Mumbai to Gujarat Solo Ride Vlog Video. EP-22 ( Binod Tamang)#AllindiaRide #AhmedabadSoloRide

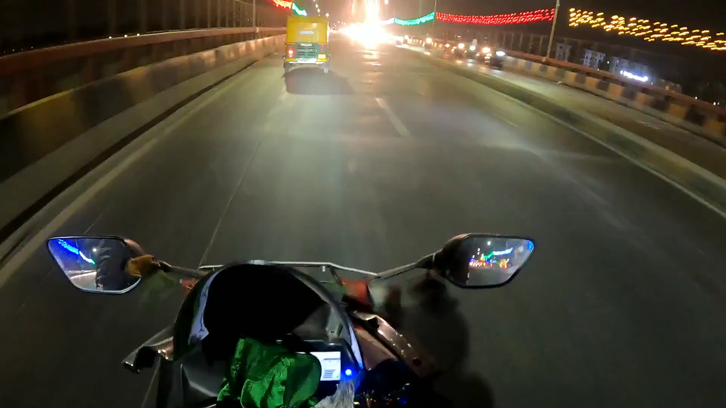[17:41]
सो मैं आ चुका हूँ अहमदाबाद गाइस। सो अभी टाइम अपडेट आपका 8 बज चुका है। सो अभी फ़िलहाल मैं ऑल इंडिया राइड